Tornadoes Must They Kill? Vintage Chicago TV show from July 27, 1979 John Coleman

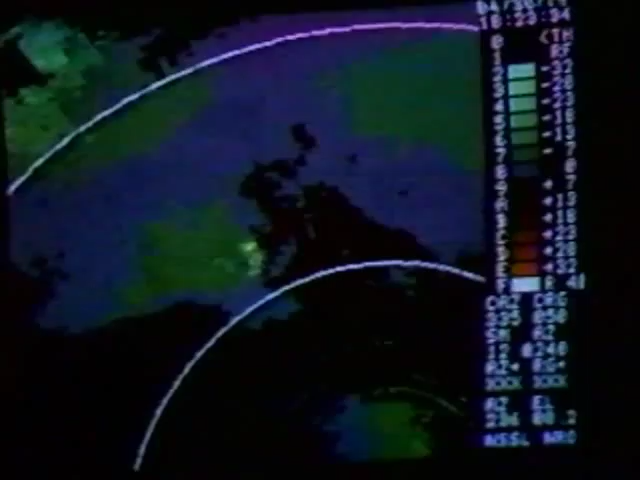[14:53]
On the right is the new addition with Doppler radar, the velocity information, colorized.
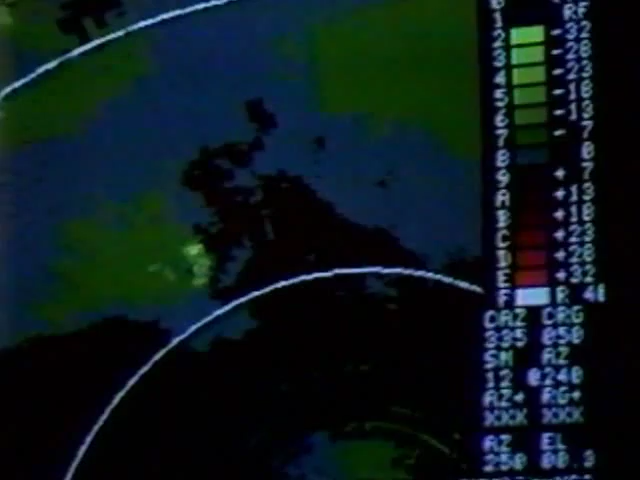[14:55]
We have green colors there,
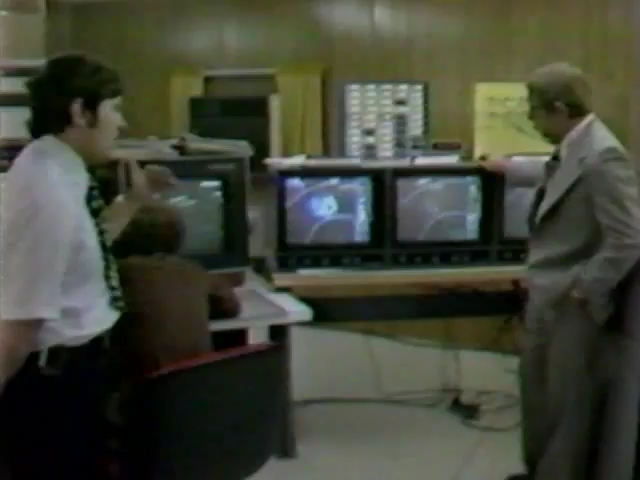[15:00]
and they grow in intensity for higher speeds, for flow that's toward the radar. We have red colors. Again, the bright red is strong flow away from the radar.
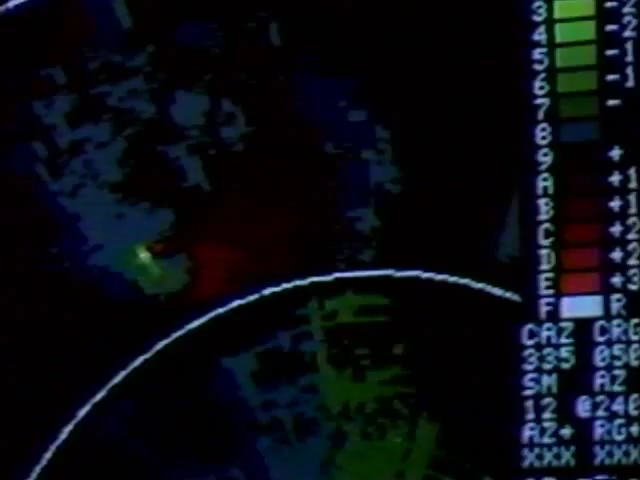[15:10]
Don, looking at this color display, how would this particular arrangement of colors indicate a tornado?
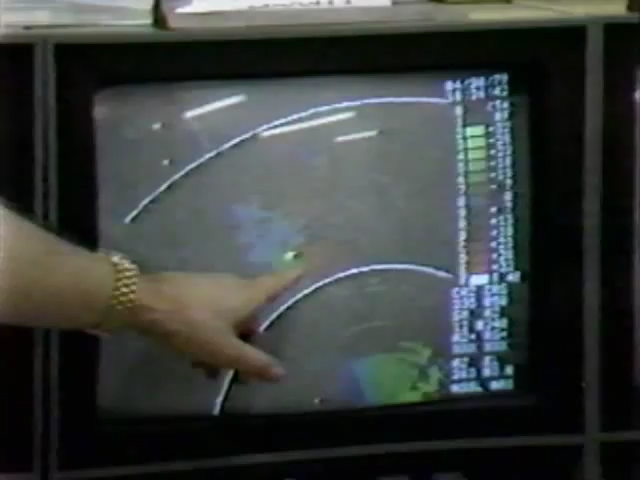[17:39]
For instance, this storm had a lead time of approximately 1 hour.
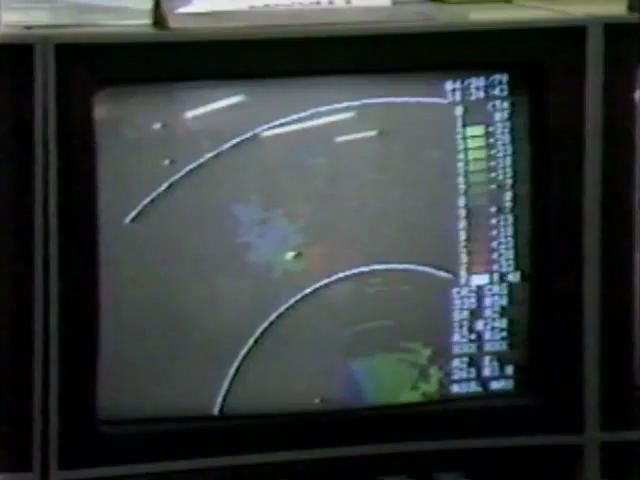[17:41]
Now, in other storms, particularly weaker tornadoes, the circulation forms more quickly,